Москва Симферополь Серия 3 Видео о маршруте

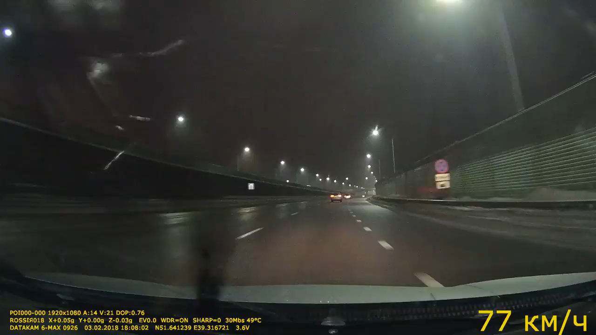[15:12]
Были бы все дороги в России вот такие, с освещением, с таким состоянием дорожного полотна. Но если с полотном дело еще более-менее куда ни шло, то с освещением на остальных федеральных трассах дело швах.
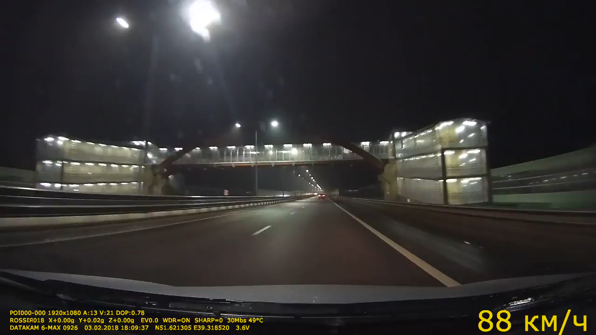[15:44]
Ну, на трассе М4 Дон, вот, на платной дороге, достаточно много мотелей, где можно остановиться на ночевку.
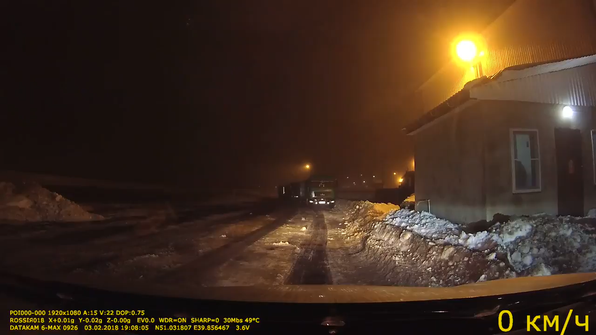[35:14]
Подобрали место с правой стороны по ходу движения. За ночевку охранница взяла 100 рублей. И обычно на стоянках охранники сами подходят, но здесь вышел,